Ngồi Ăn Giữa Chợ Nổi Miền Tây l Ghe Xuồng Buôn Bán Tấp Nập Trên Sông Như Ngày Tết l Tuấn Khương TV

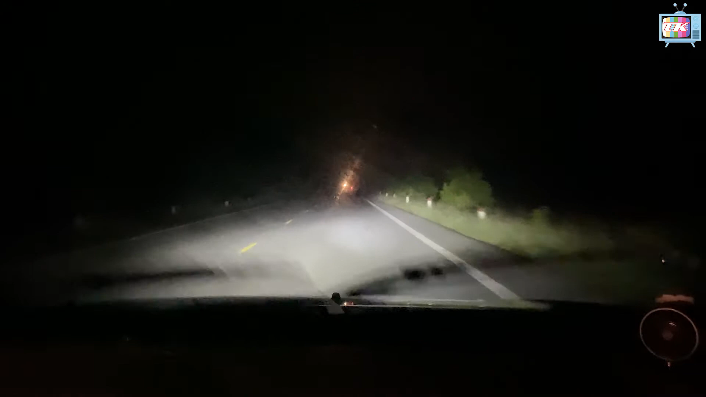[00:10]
Thì mình phải đi sớm lắm. Như các bạn thấy nè, bây giờ thời gian mới có 4 giờ đó, 4 giờ 44 phút. Là chỉ khoảng chừng 20 phút nữa Tuấn Khương sẽ có mặt ở chợ nổi Cái Răng để cho kịp chuyến đi 5 giờ sáng. Mà mình phải đi sáng vậy đó, mình mới trải nghiệm được nhiều điều kỳ thú nha các bạn. Và bây giờ nè, các bạn nhìn đường nè, đó, những cái sương buổi sáng nó vẫn còn động,
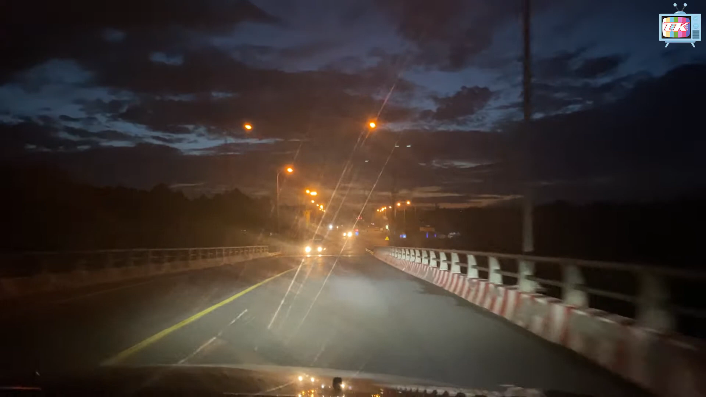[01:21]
Và bây giờ bình minh đang lên đó các bạn. Đó, các bạn thấy không? Mặt trời đang lú hồng hồng đẹp lắm. Cái cảm giác mà cho Khương trong cái lúc này á, hưng phấn lắm. Mình chịu khó mình thức sớm rẽ trái vào quốc lộ 1A. Rồi chị Google Maps chị đang nhắc đó. Các bạn thấy thời gọi là cái
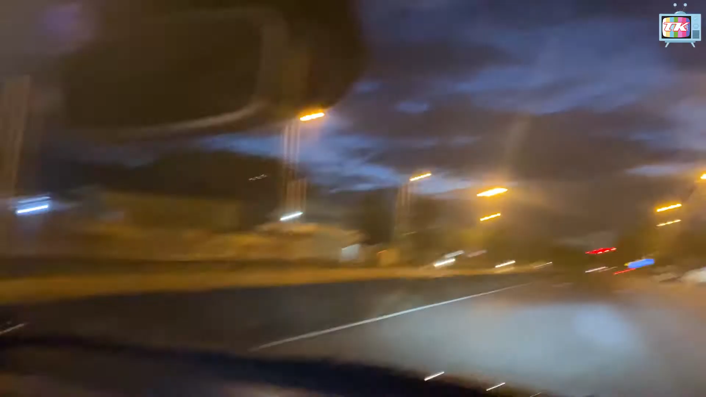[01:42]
thời khắc mà buổi sáng này chuẩn bị bình minh lên đã lắm các bạn. Thì thôi bây giờ các bạn cùng đi với Khương nha, là chút xíu nữa chúng ta sẽ đón một cái buổi sáng thật là tinh khôi tại chợ nổi Cái Răng, Cần Thơ. Rẽ trái vào quốc lộ 1.